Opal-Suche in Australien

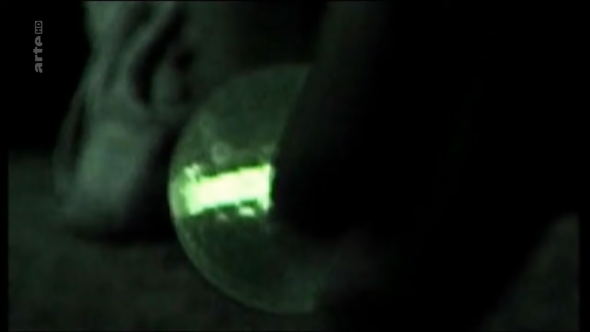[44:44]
Eine Partie Nachtgolf in der pechschwarzen Wüsten-Nacht.
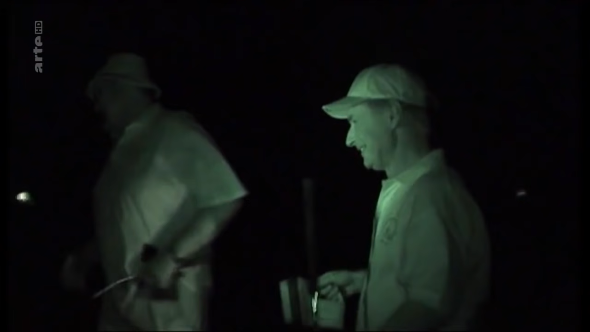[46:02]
Heute Nacht hat keiner ein Hole in One geschafft. Dafür hat aber John Dunstan etwas ziemlich Hübsches gefunden. Guck dir das an.